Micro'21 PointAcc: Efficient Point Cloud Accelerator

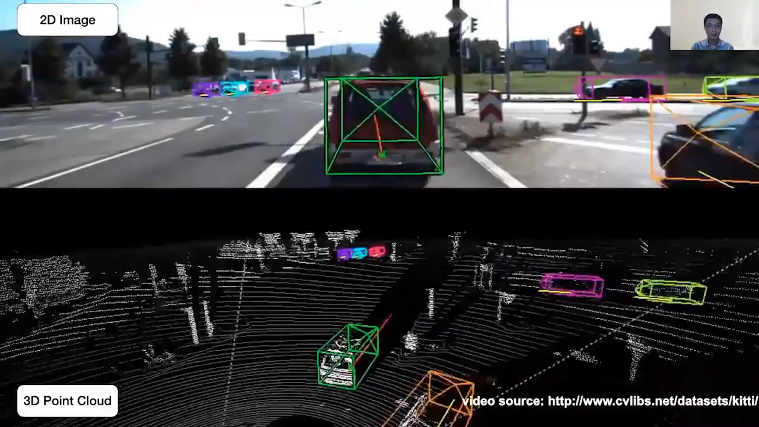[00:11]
Moving from 2D images, machines start to perceive the world through 3D point clouds. A point cloud is a set of points that represent a physical object or 3D scene.
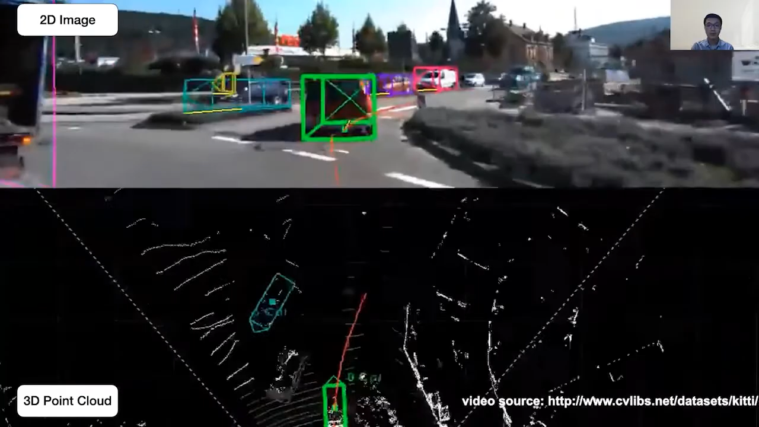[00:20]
It can be directly collected by sensors like LiDARs
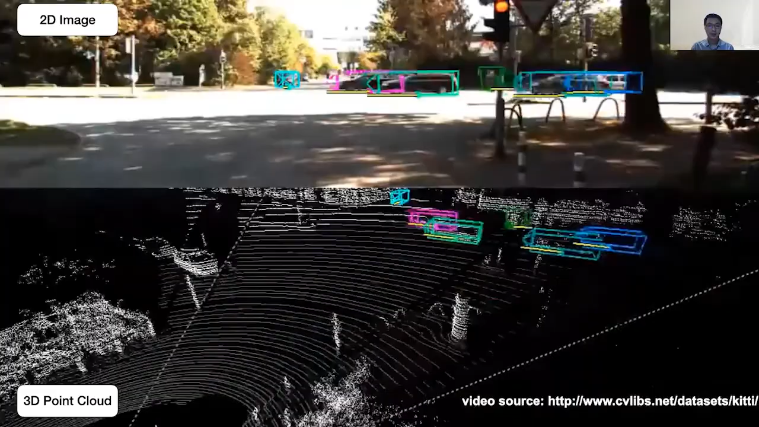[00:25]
or can be generated from 2D stereo images via depth estimation. Nowadays, point cloud has become a very important and popular modality in our daily life with a wide range of applications, including augmented reality and autonomous driving.